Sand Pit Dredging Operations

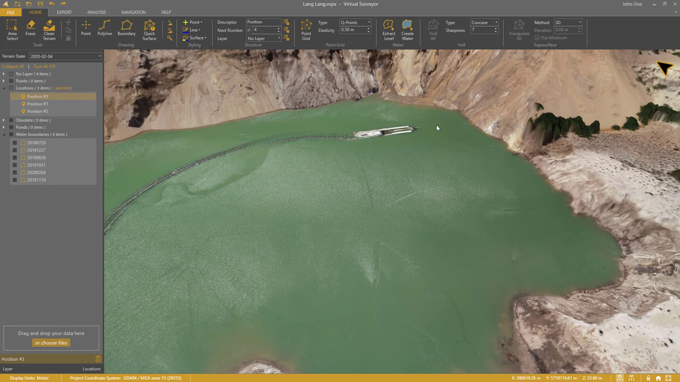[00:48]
This other barge widens the dredging pond further. Quarry management wants to monitor these water extents carefully.
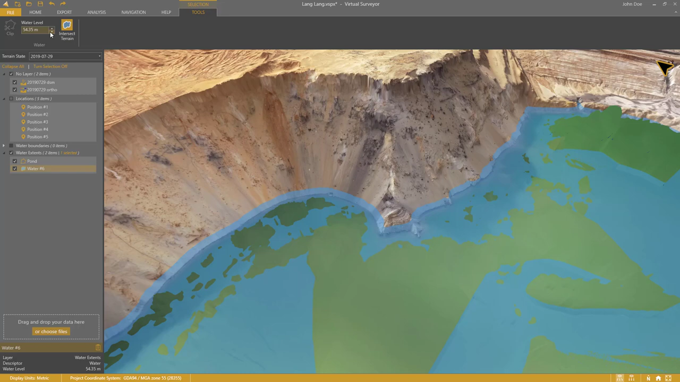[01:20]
53.40 meters seems to be a good water level. Then I calculate the intersection with the terrain. Water is very noisy with drone surveying, and the result doesn't look that nice at first sight. But I can easily remove all the intersections with the noise.
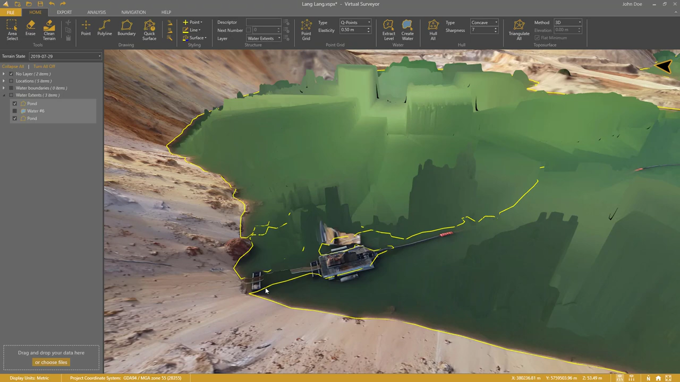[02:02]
I enable the XY edit mode.
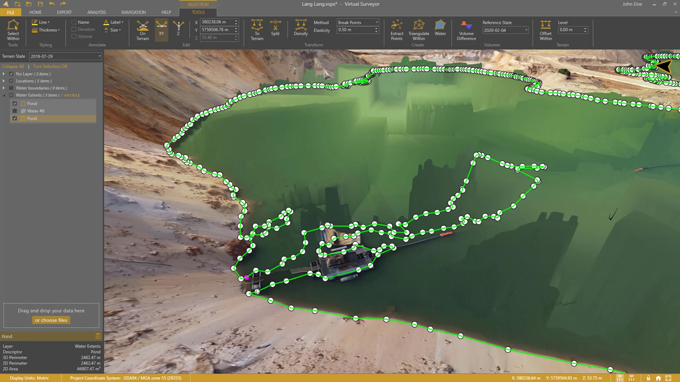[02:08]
I use Shift and the left mouse button to select a range of vertices.
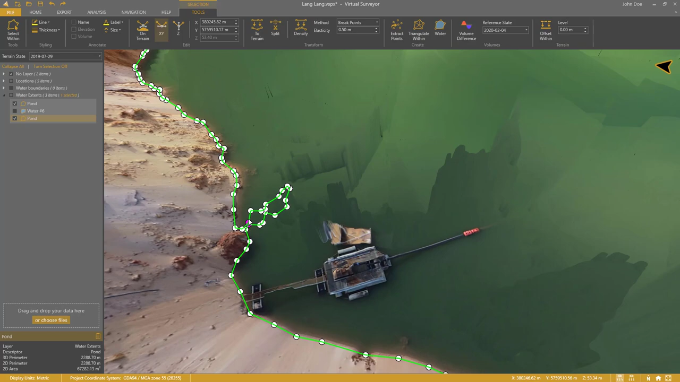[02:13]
I press Delete to remove the vertices. And I repeat this process. Shift, Select and Delete.
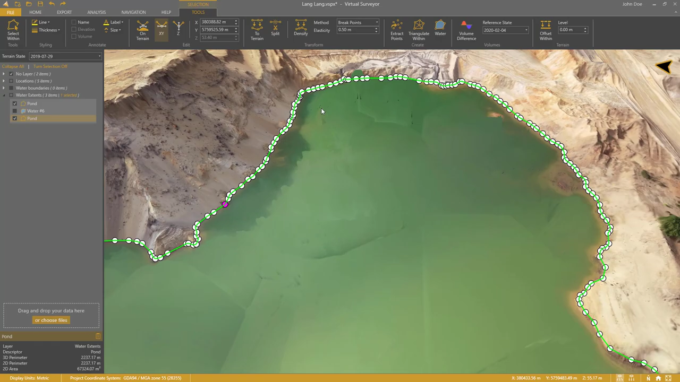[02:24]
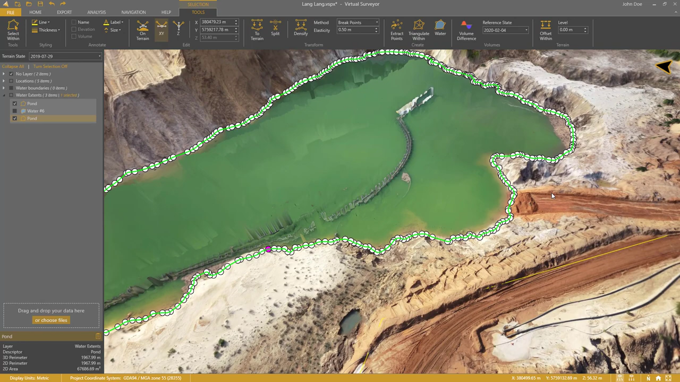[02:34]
My water extent for July 29th is ready.
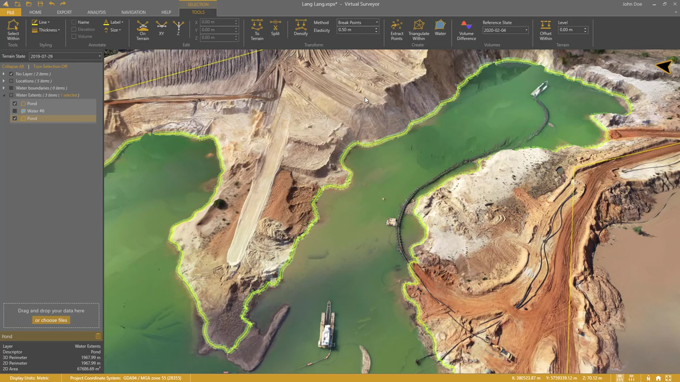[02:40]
I can also use this to remove the noise of the water. I select the extent and triangulate within.
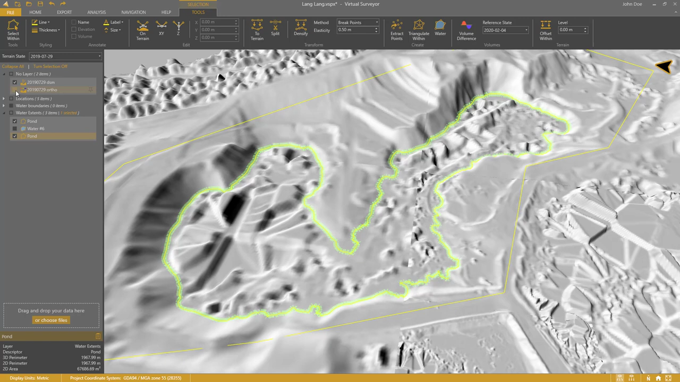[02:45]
Then I press Modify Terrain, and the noise is nicely flattened over the water body.
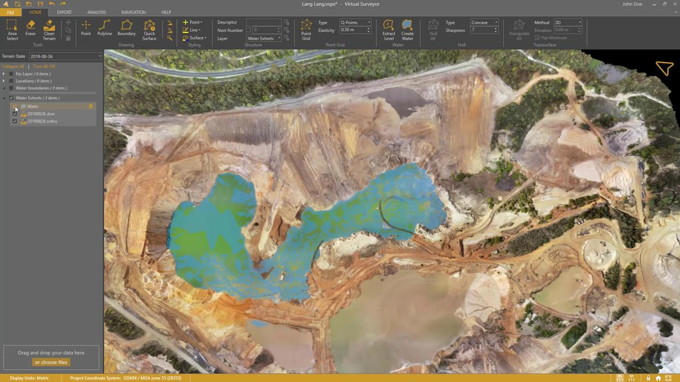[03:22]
This is safe as the water level doesn't fluctuate. I apply the same technique. I select the water item. Intersect.
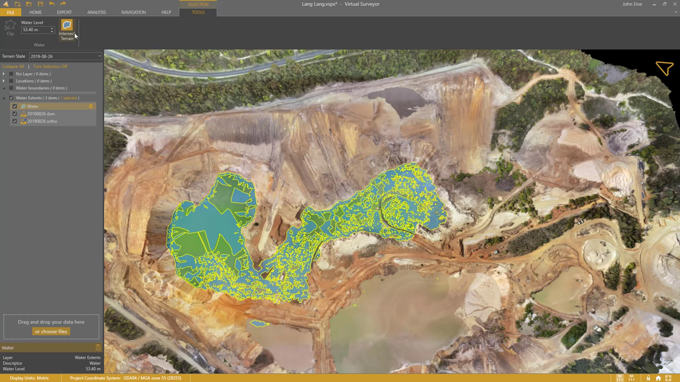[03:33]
Select Within. Delete. Editing is not as simple as in the previous time step.
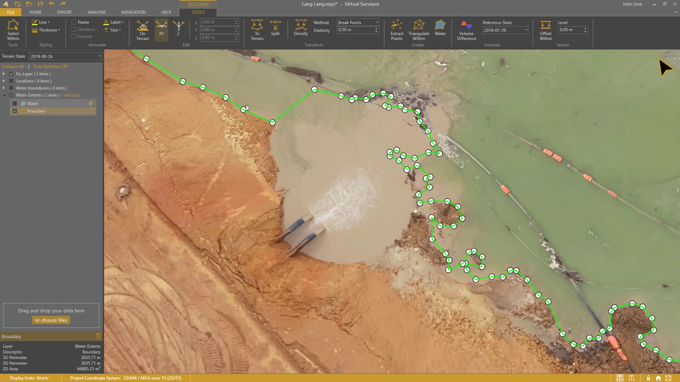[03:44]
Here I move the vertices towards the side. The Edit XY setting assures that the vertex stays on the same elevation. When the edit is complete, the boundary goes nicely under these pipes.
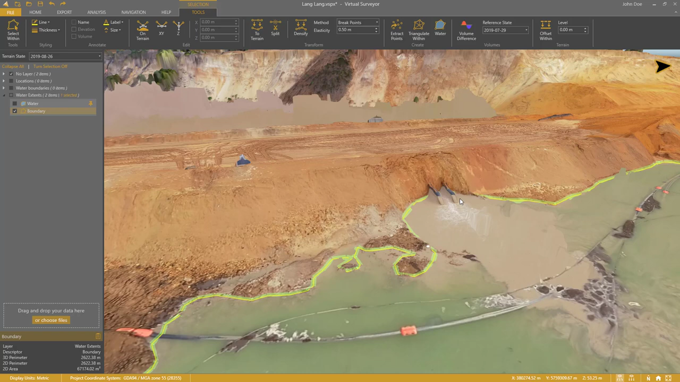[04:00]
Here I must create a section manually.
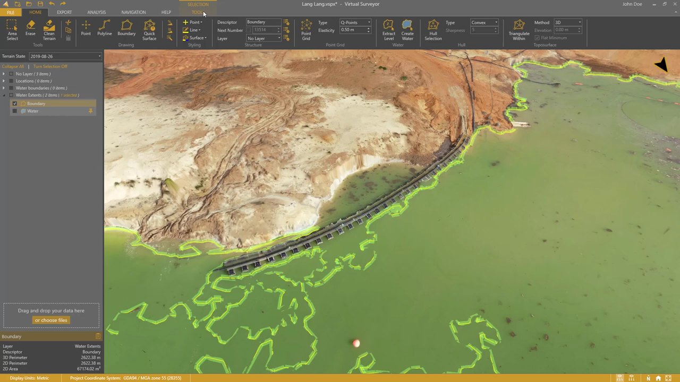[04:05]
I enable the Split tool. I split the boundary here and
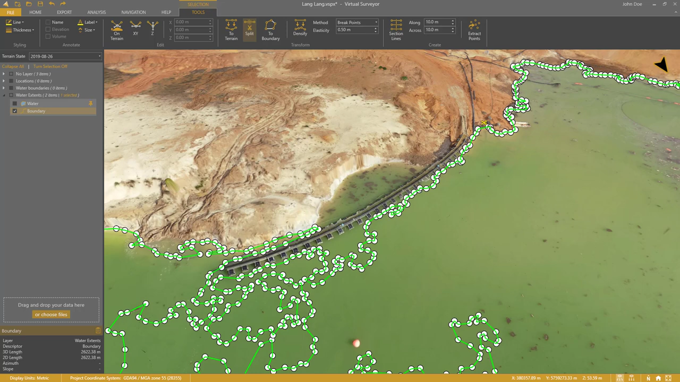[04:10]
here and delete the segment.
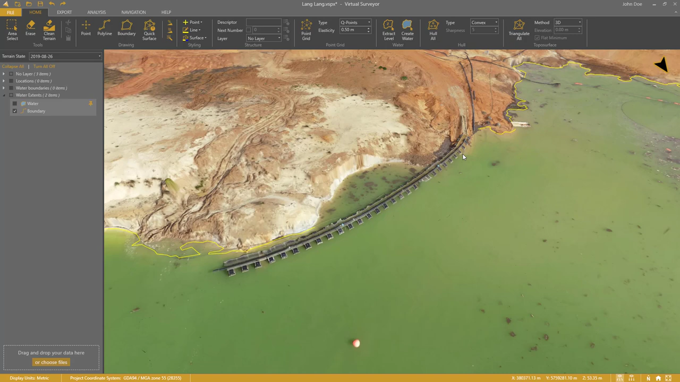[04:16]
Then I draw a new polyline.
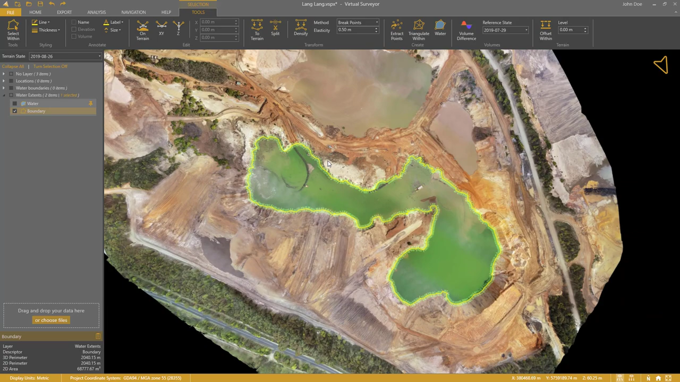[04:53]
Now I will show you the entire time series. Now I will show you the entire time series. The water extents are pinned.
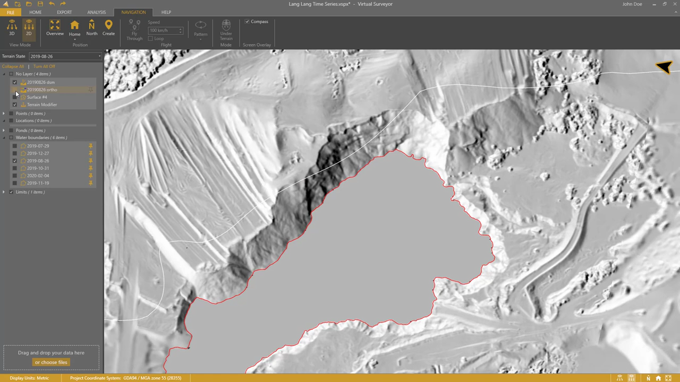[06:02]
I disable the ortho photo and the shaded relief lens activates automatically. Then I add some color. And I stretch the color palette to a narrow range. Now this looks super. This will also give similar appearances for all the other dates. So,
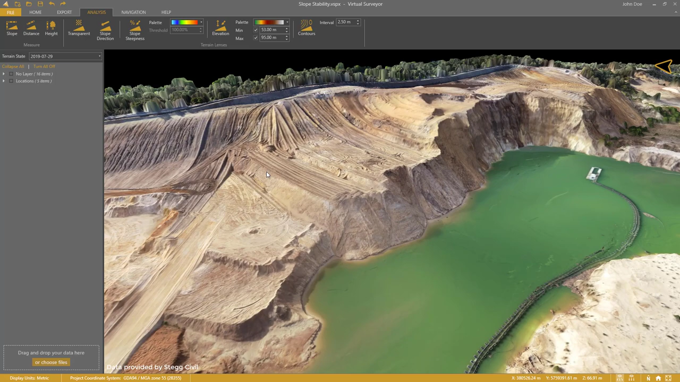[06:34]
These slopes are stable and safe. They settle at around 79 percent.